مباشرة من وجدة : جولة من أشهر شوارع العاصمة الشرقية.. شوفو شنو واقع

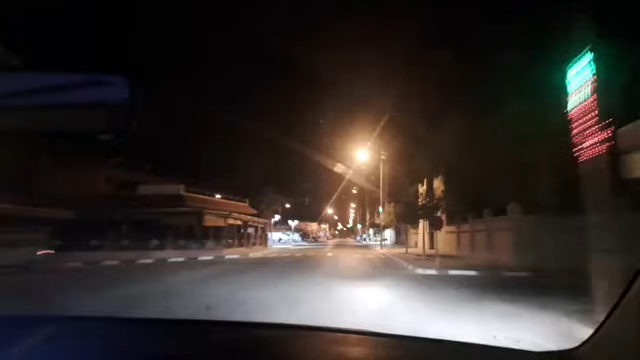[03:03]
دائما من نواحي وجدة طبيعة الحال كانت وجدة الآن في عين بني مطهر شوفوا غينا
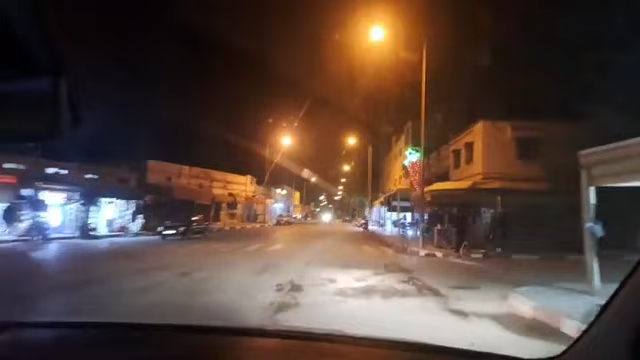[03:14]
شوفوا هنا كنت وجدوا في طبيعة